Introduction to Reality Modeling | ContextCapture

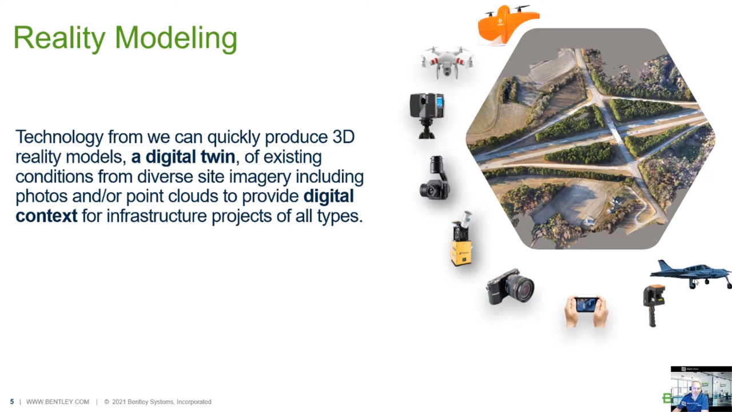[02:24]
normal drones, but not only photogrammetry, but also point cloud and mobile point cloud scanners, and from a plane to handheld scanners. So there's a whole range of type of input, what we can have different type of photos. So how it's going to look like, we have here the photos, we put it in the software, you can a mesh model out, and then you can use it in different workflows. So for example, in mapping, asset inspections, construction monitoring, digital twins, and many more. So for example, we have uses like the police,
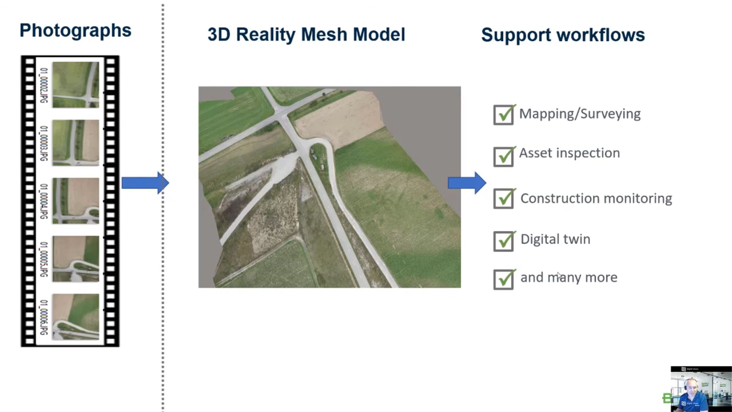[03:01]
cross, what is it, removal from real objects, or all kind of objects where you can see this software already from use. So the overview is where we're going to use it in a design. So let's say you want to do a row design on this area. You have to capture the existing condition. Traditional we went in with a surveyor with a total station, capture the data. Lately, we're going to users are using point cloud, but we still can do of course,
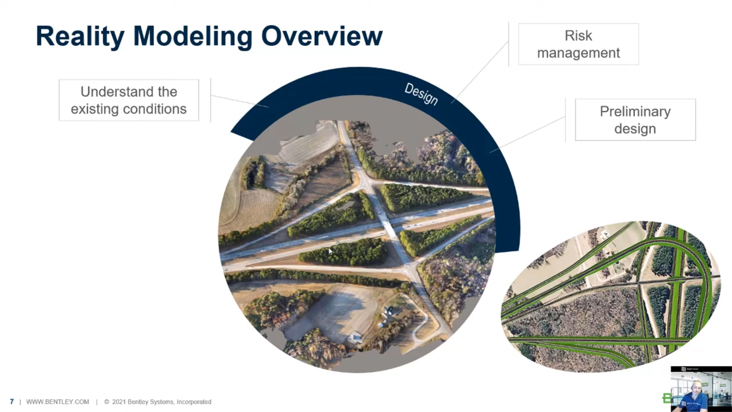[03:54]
with risk management, and we do use it for design. Later, I'm going to show you an example where we have a mesh model and we do a row design on top of it. Also during the construction phase, we do, we check changes. So we have users who are creating models like once a week or once a month, and then compare it to the design. So you can see if there are any changes. We document the constructions, but also like for payment to contractors. So you can see certain stages.
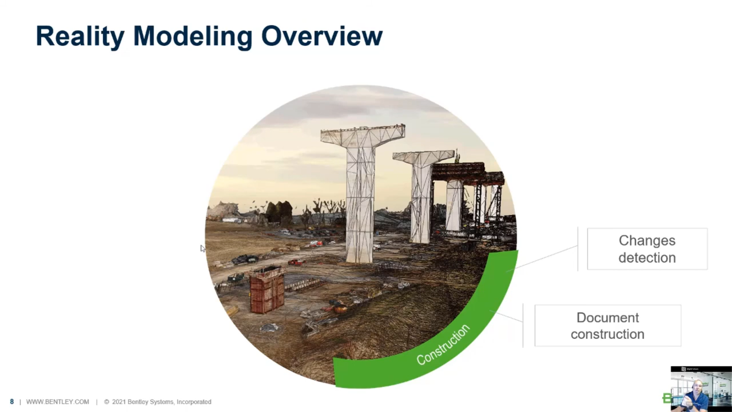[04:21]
So you know, if the contractor did this work and you have to pay for him, pay him.
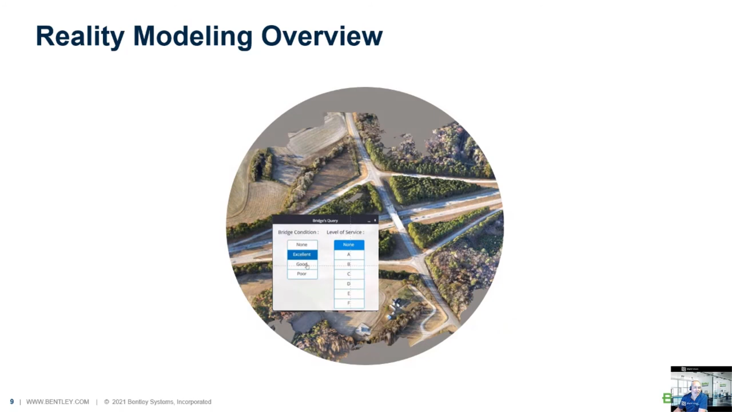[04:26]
And then in the operation phase of a project, we do asset management. So we get linking attributes to it. We can do visual inspections. So what I said before, we can do with things, for example, cell towers or bridge inspections.
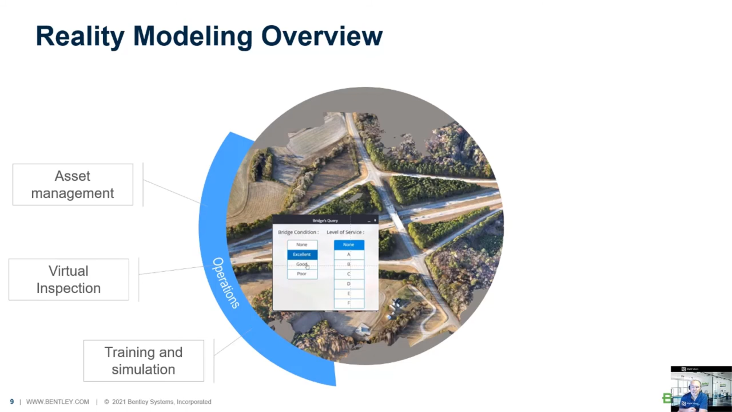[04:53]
And we can use it for training and simulation. So for example, we can put it in HoloLens or we can another VR application where you can walk to your, let's say your plant site.
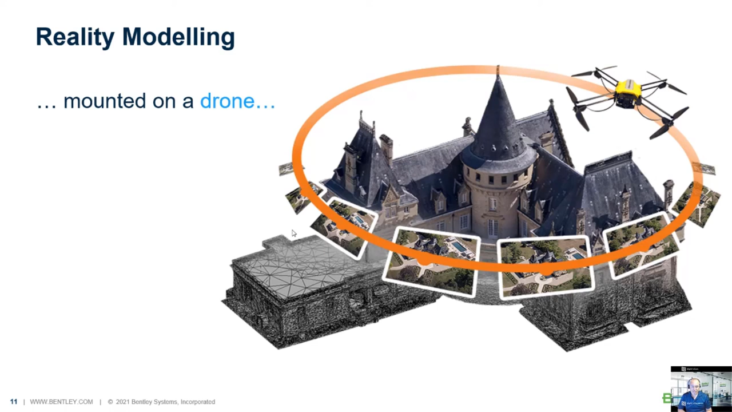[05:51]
So every quality output you want has a different capture technique, come closer, different angles. So it's quite important to define the output first. So we see an example of a drone just flying around, shooting a certain angle objects. And then we have users who are more survey, bigger survey companies, who create 3D models from cameras under a fixed-wing drone or under a plane, like high-end cameras with different angles at one time, shooting an 80 images, left, right, forward, backwards, creating city models or whole countries.
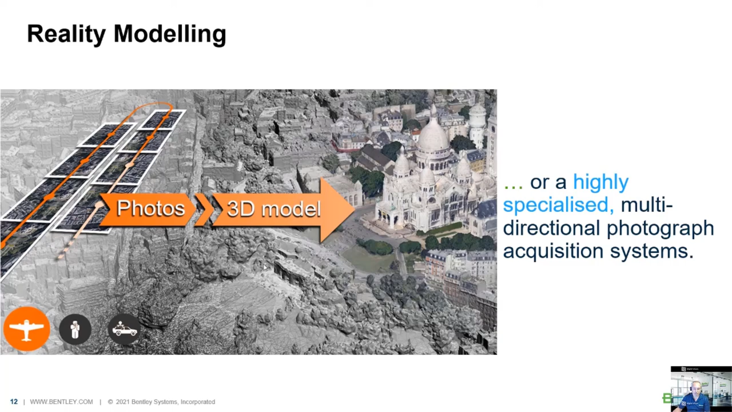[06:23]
So again, a little bit set up, so we can use phone models, you can capture data with a phone.
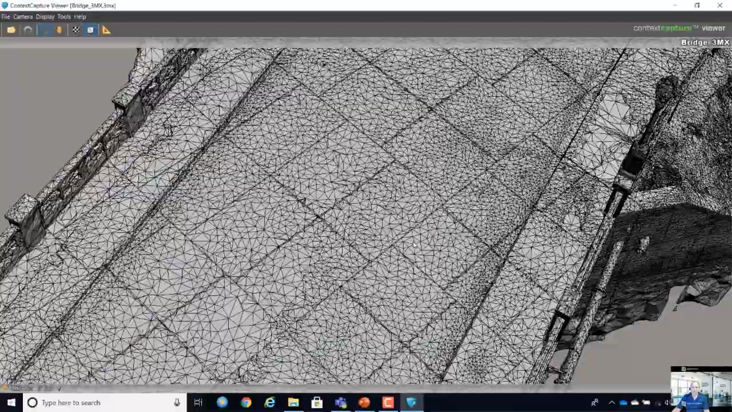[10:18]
But you can also do that from a shortcut. So W is wireframe, T is texture. We have measurements tools in here. So we can measure coordinates. It depends on the coordinate system you select here. MJ55.
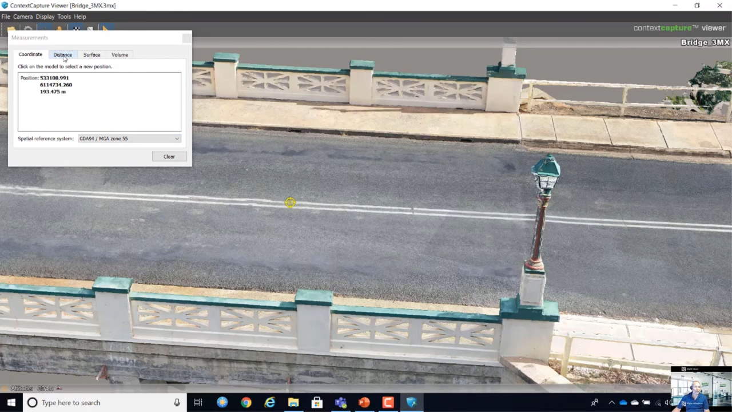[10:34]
We can do distances. So we can do between objects. We can do surfaces.
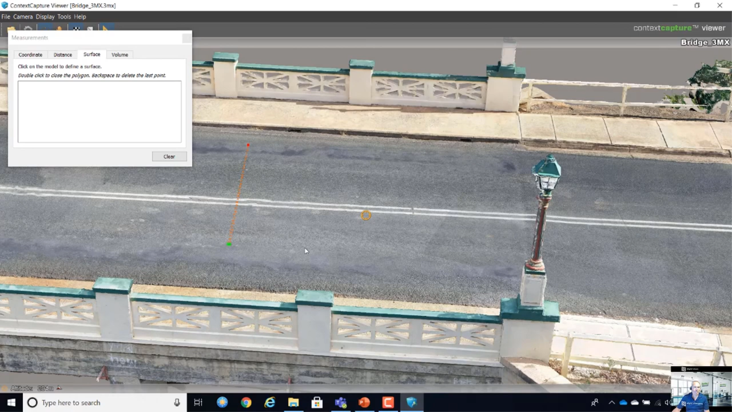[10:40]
And we can do volumes. I don't really have an object to show volumes. Maybe we can show it later in another model. So this bridge is captured with a Mavic Pro 2 and 20 megapixel camera. Really small drone. But if you check the quality for inspections, so I think it's really good quality.
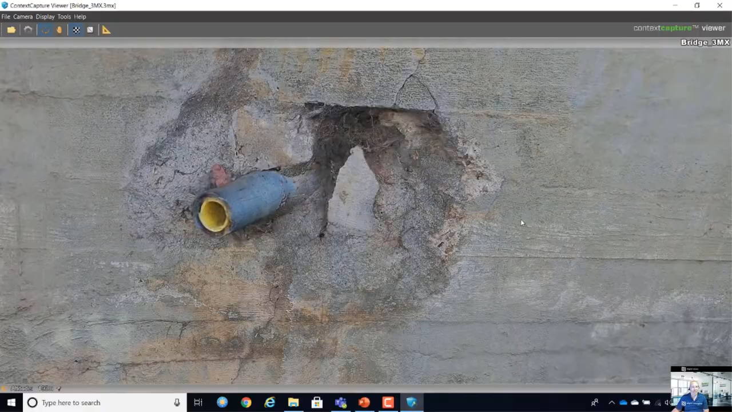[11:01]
I can change the texture and wireframe.
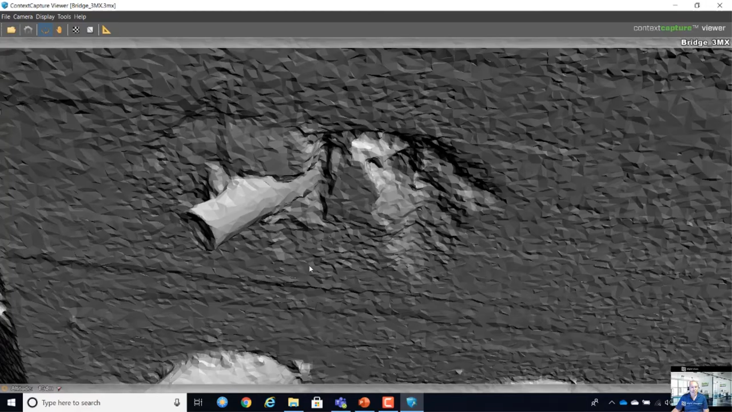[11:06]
So you see something like this.
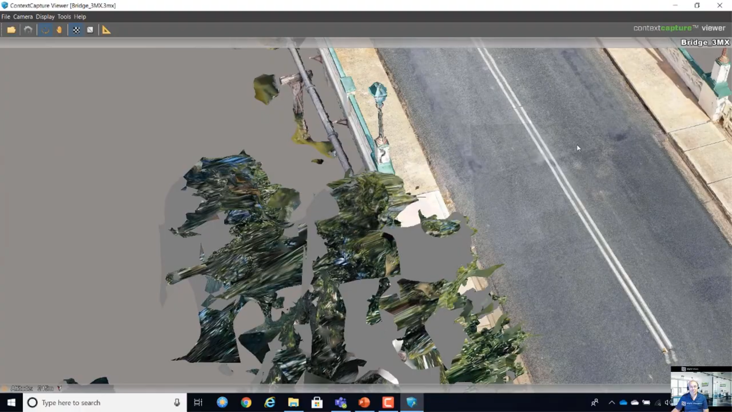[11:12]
Yeah, it all depends on what type of quality you have.
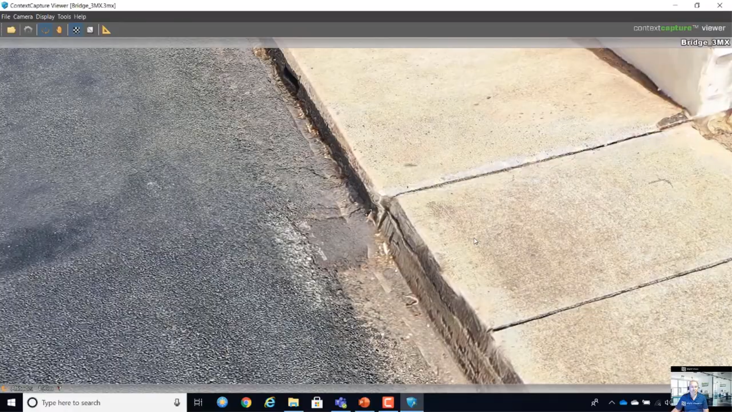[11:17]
I mean, this model doesn't really have objects underneath. But you can also capture it on the side of the bridge if you want.
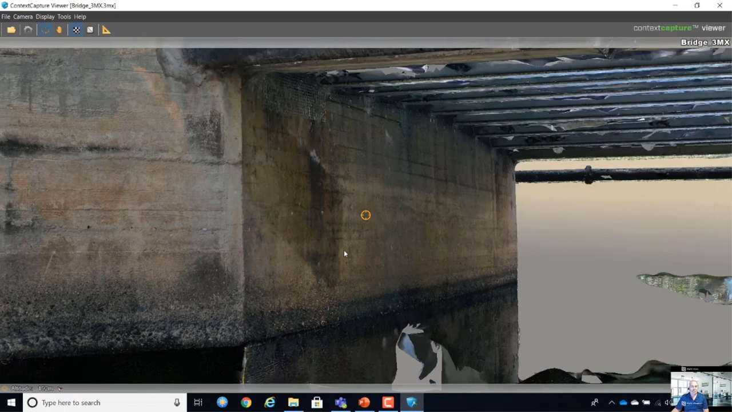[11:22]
It depends on what capture technique you are using.
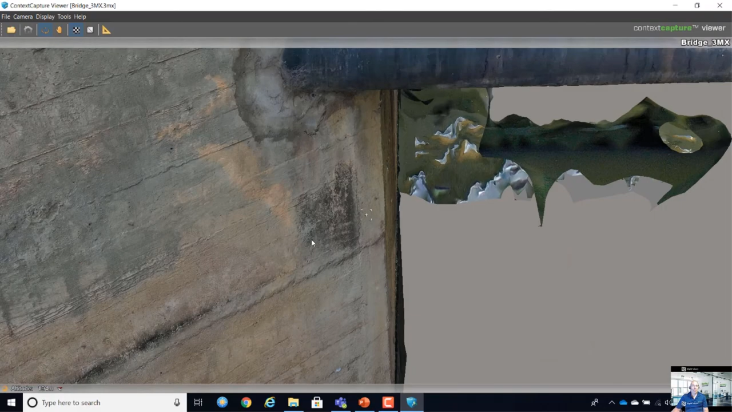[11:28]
So we can also in this view record videos.
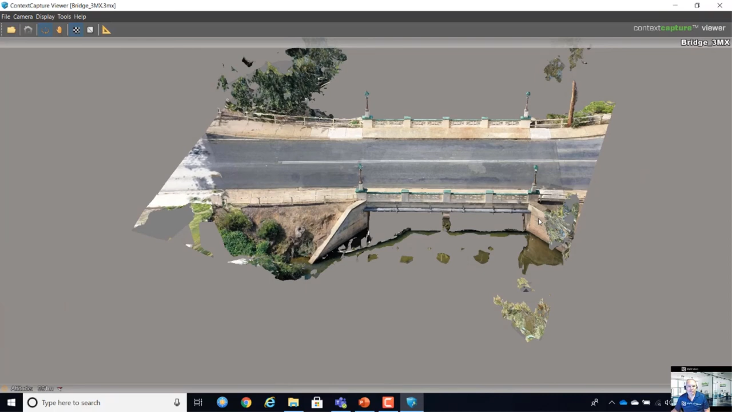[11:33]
So for example, if I click something, I can click on an object and press a key point, another key point, another key point.
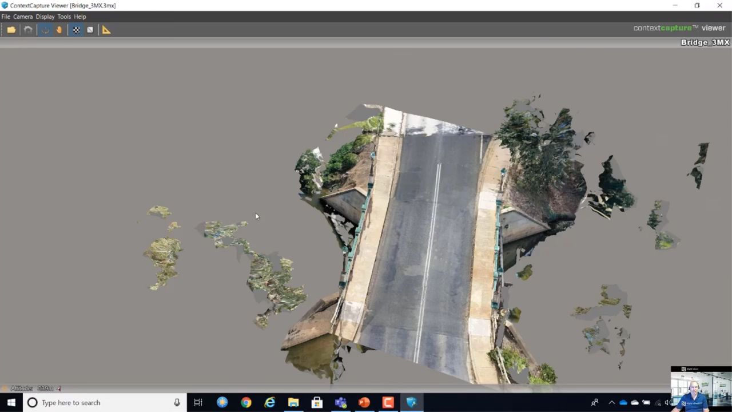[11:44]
Every time you want to go somewhere, you press a key point.
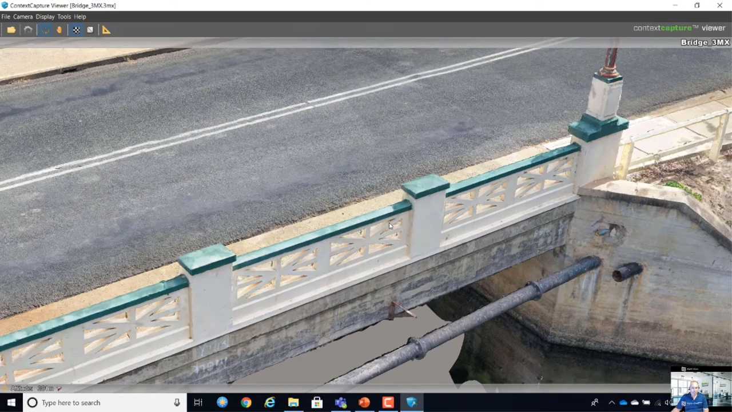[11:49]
And then if you play it, you have an animation. I already had this one in this project.
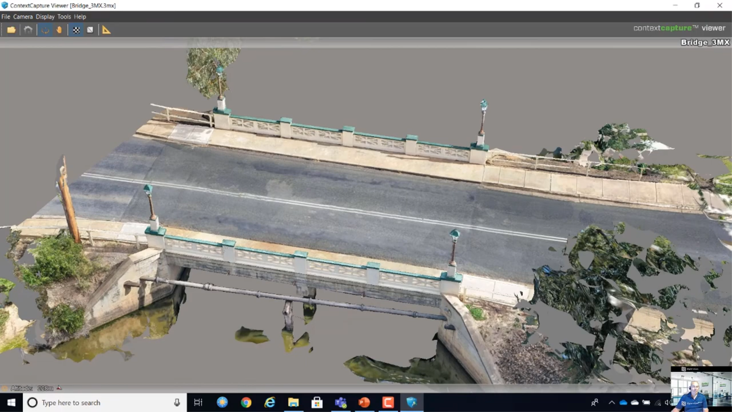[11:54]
So you can really quickly, you can go to full screen mode with F11 and then you can record your screen
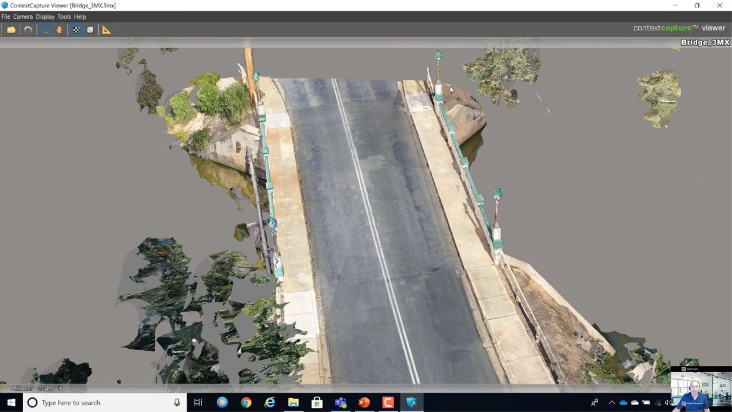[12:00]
and you have a video of your model.
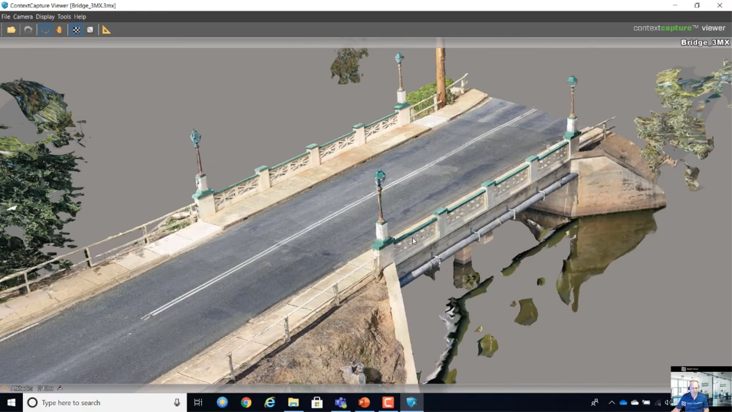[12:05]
Of course, we can do that also with other applications where we can do more animations. But the view is really powerful.
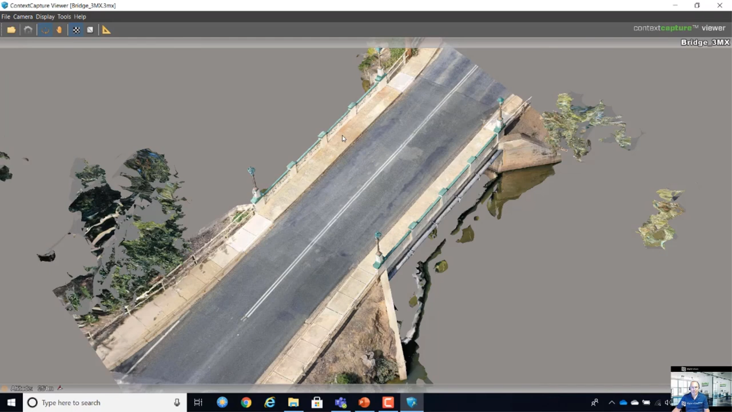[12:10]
So that was a bridge. And let's see something else. So let's go to buildings.